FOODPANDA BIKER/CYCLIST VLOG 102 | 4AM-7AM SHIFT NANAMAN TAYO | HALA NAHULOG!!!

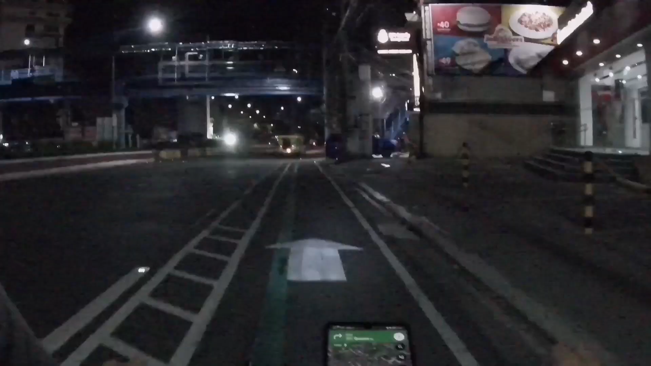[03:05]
Bakbak na. 850 meters lang yung layo nitong first order natin.
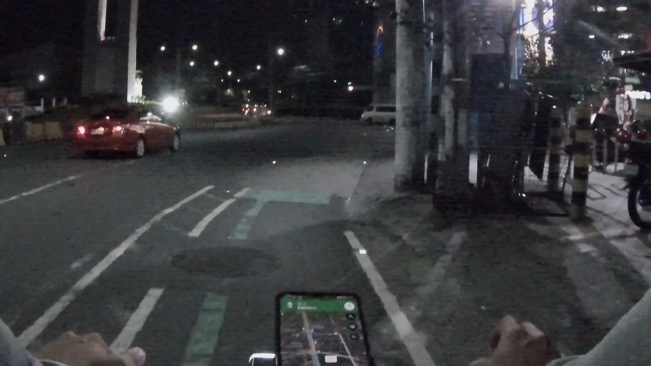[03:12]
Tapos sa pangalawa, alam ko malapit lang din to eh. May tip pa tayo na 20, no? Tara. Ito lang talaga maganda sa umagan, luwag eh. Pero bukod dun, maaga talaga kasi ako nagigising na. Parang nakasanayan na ng katawan ko yung ano eh, gantong oras na biyahe. Turn right.